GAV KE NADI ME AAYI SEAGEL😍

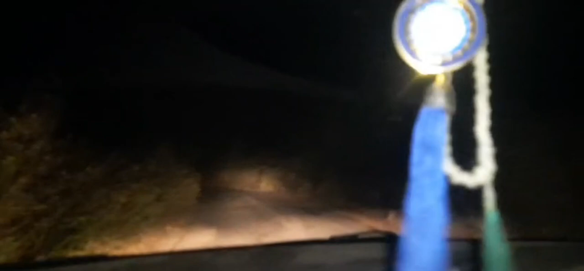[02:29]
आने के बाद पता चला कि बारिश चालू हो गई है यहाँ पे,
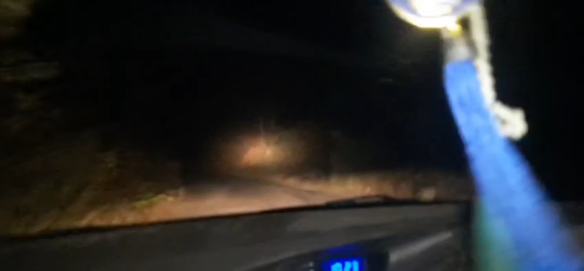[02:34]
और बहुत ही खूबसूरत नज़ारा हो गया है, लेकिन अभी मैं दिखा नहीं सकता आपको क्योंकि रात को 2 बज रहे और मैं जा रहा हूँ जंगल के अंदर।